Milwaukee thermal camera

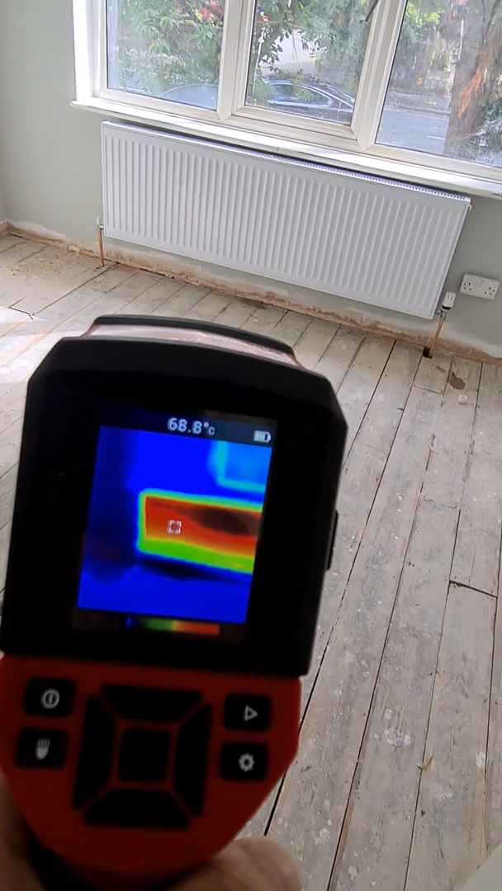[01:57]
On screen: spot 68.8°C
so this pipe should be straight there's
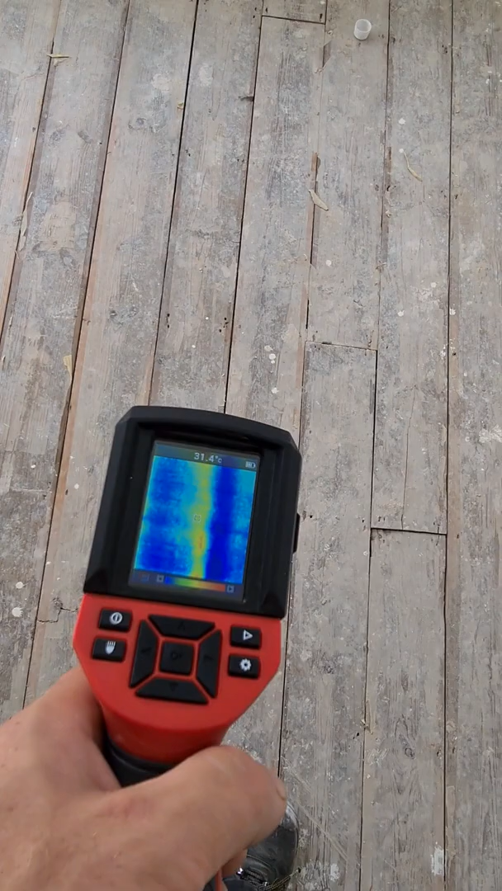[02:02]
On screen: spot 31.4°C
not really picking up you can see the pipes in here it
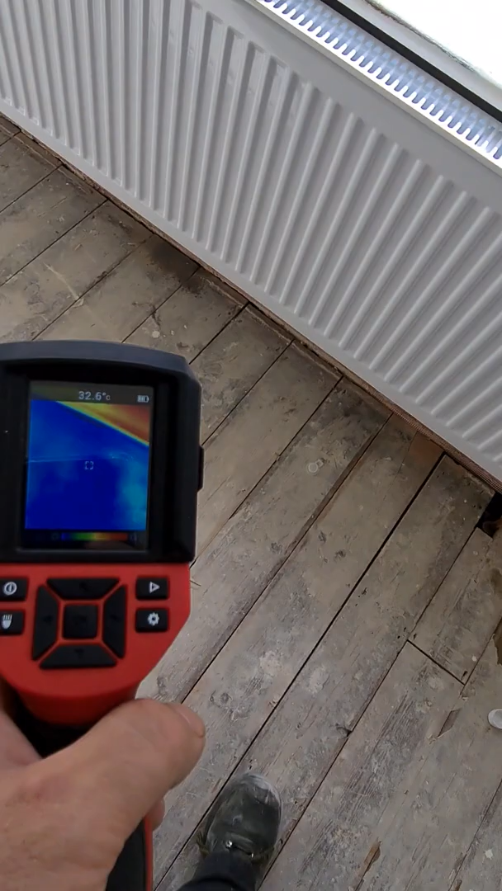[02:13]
On screen: spot 32.6°C
is
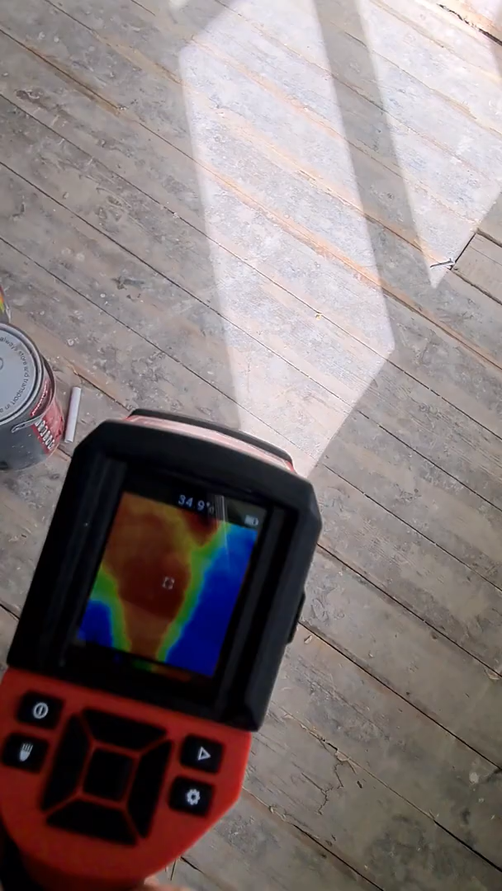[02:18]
quite hard to pick up under the floorboards so
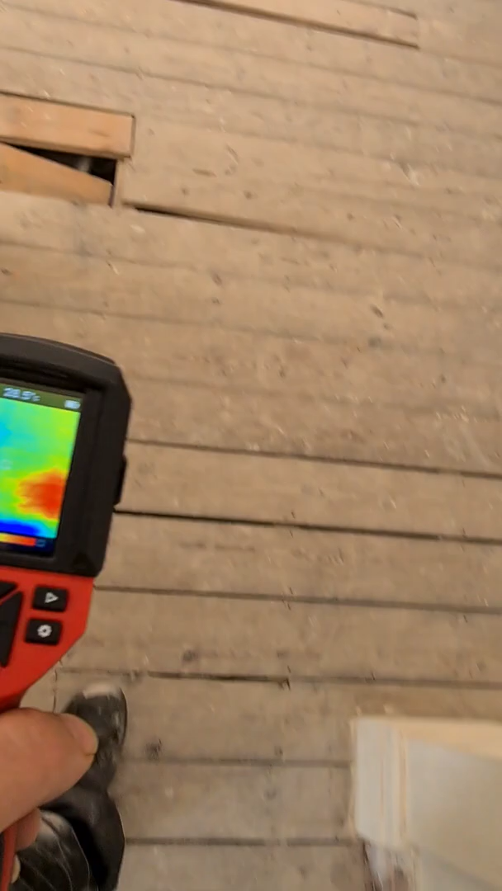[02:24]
we have another two pipes in here you can pick it look that's the line